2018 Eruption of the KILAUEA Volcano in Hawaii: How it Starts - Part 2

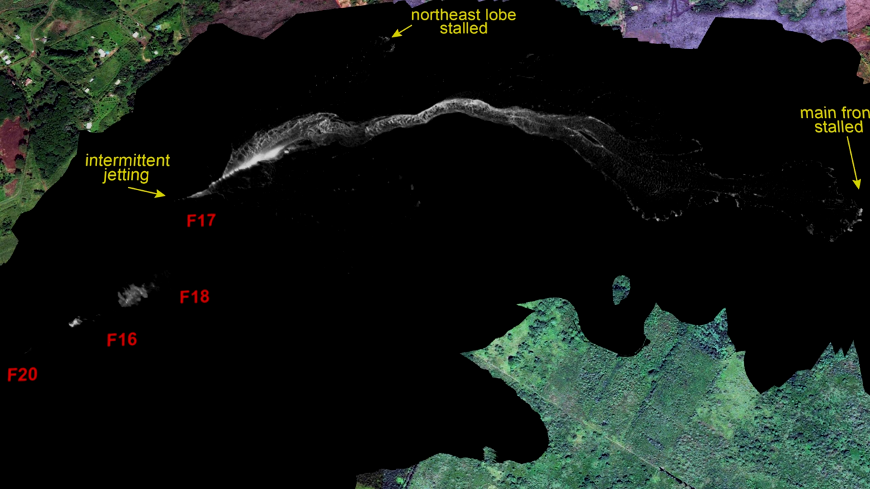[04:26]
However, there was a slight increase in eruption activity at Fissures 16 and 18.